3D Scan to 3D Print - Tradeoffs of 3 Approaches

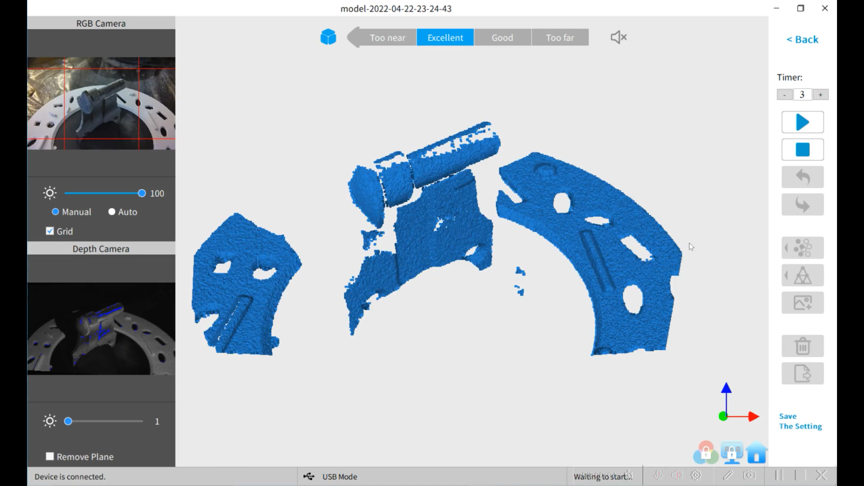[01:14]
I'm going to use the turntable to scan the part and I'm going to place the part in three different orientations so I get a complete model.
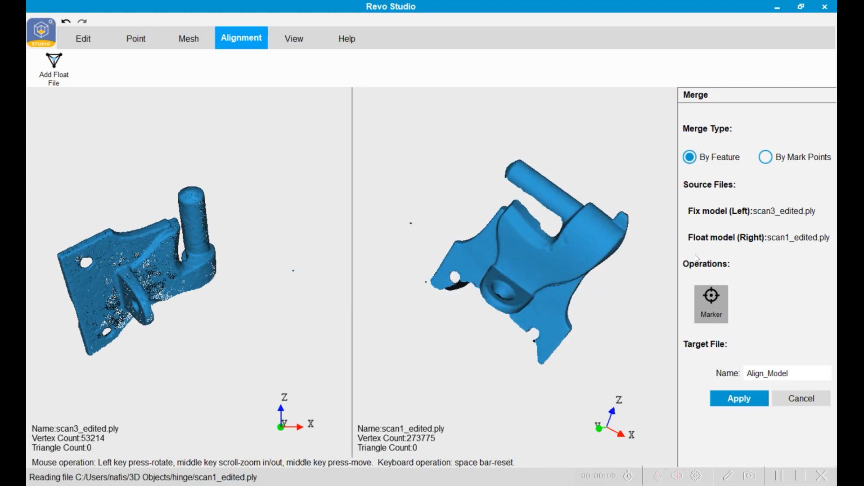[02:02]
Next I'll load one of the models then I'll load a second one and align it to it and then finally take a third model and align that to the first two and then we'll have a complete model.
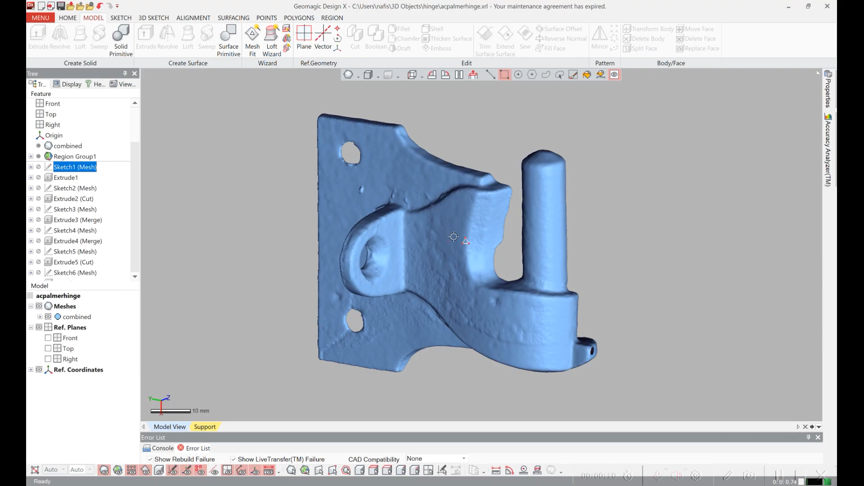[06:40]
It took me actually 26 different sketches and a bunch of extrusions and cuts to create the part. I'll just show you the beginning part here. So the first thing I did was sketch out the profile here of the back and extruded it.